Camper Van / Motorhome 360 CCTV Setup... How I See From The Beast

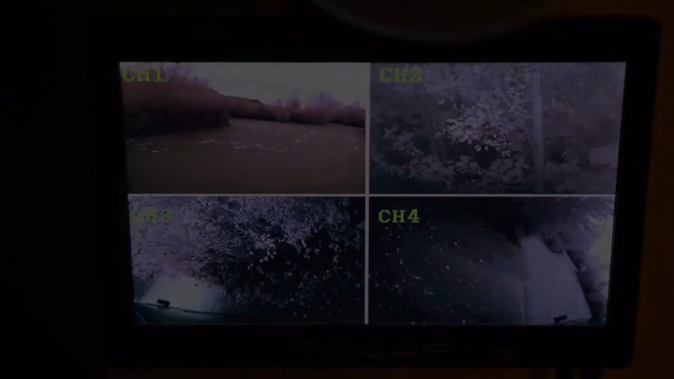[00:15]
or closed circuit television for those who don't
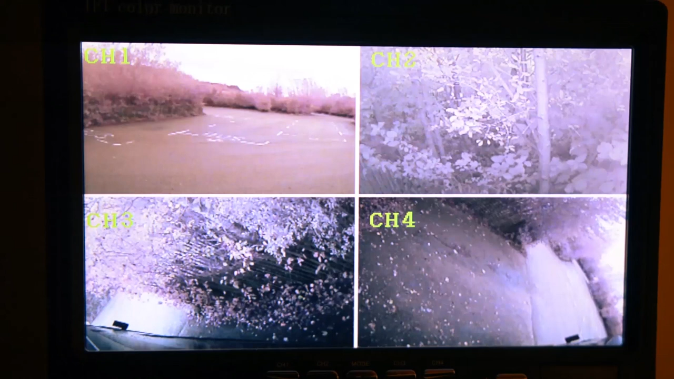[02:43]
so you can see the views starting from the top left we've got the front facing camera
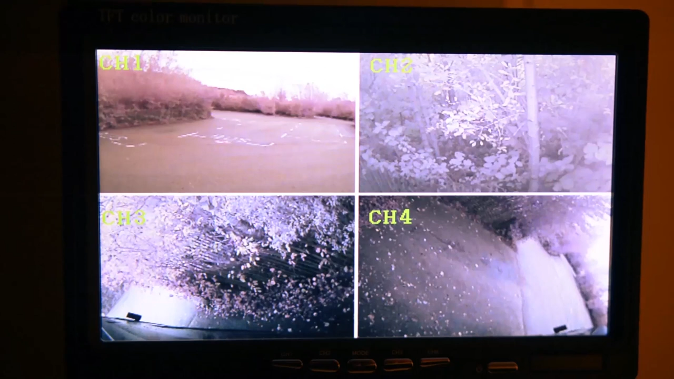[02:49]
top right is the rear one that's facing directly out the bottom left is the
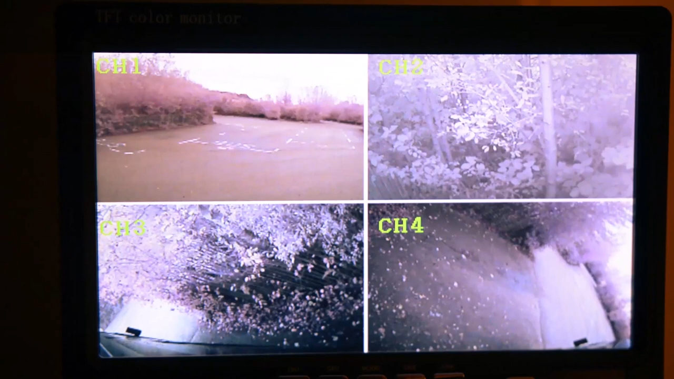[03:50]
in now they're powered they have the inbuilt infrared led that work pretty well you obviously you get a black and white image but you can see in the dark effectively that's the main reason why i got them is so that i can see outside at night i mean during the day it's handy to have them if you just want to have a quick look the main reason was for the night stuff obviously when it's pitch black outside when you're in the middle of nowhere um
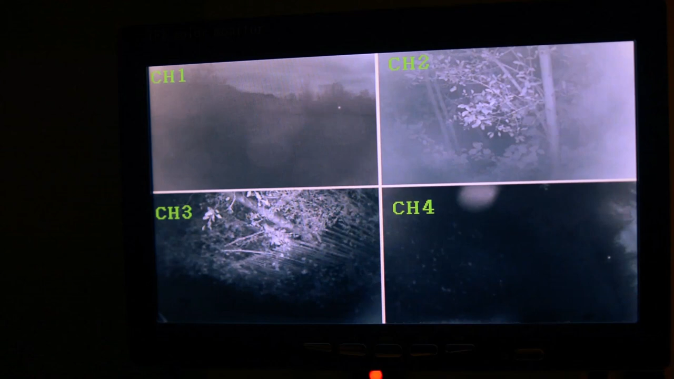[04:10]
that's all you've got so if you know if you look at the top you can't see anything unless you start whacking torches
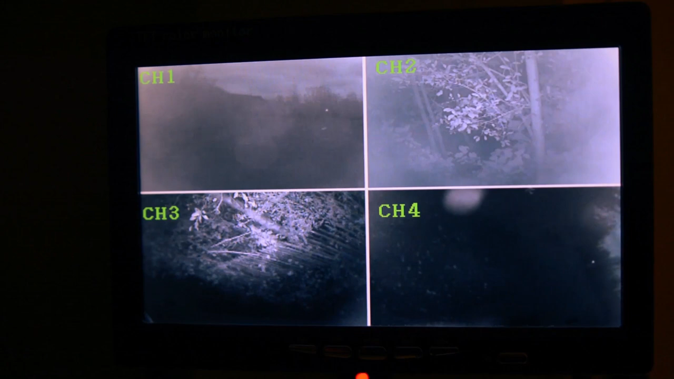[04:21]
on whereas this gives me like a stealthy way to see what's happening say if i hear some noises outside the van or whatever i can just flip these on with this set you
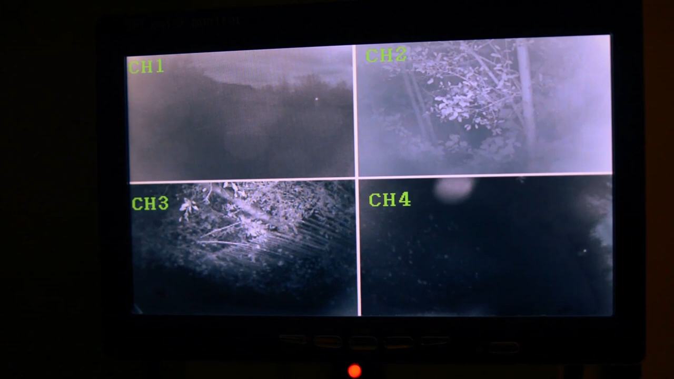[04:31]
can also cycle through the
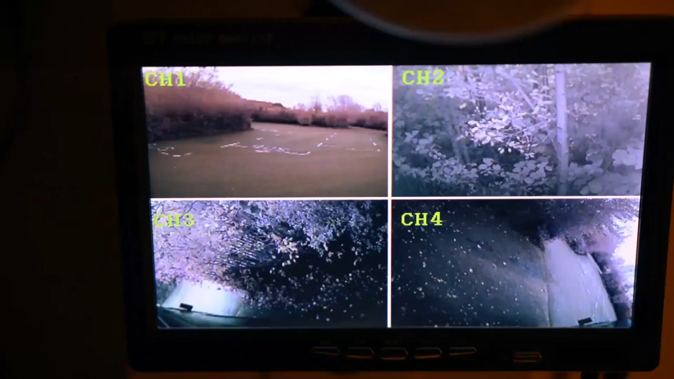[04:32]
individual cameras if you need to get a bigger picture of each one
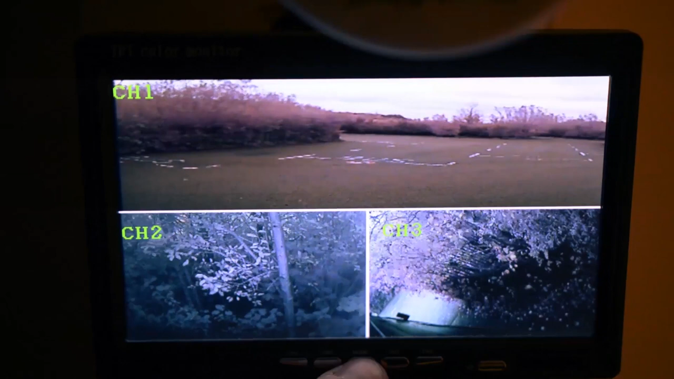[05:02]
four-way split because you know it's just makes more sense
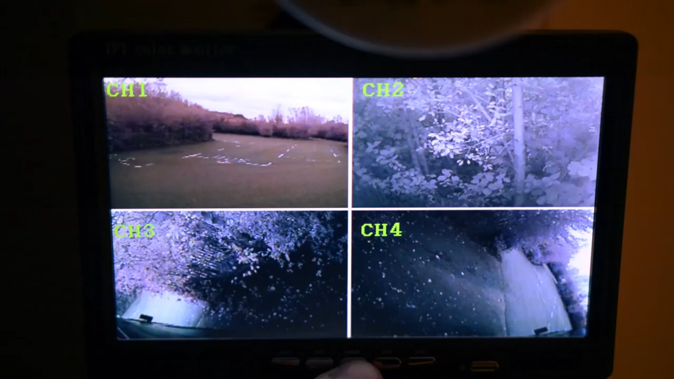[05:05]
but if you want a two-way split or a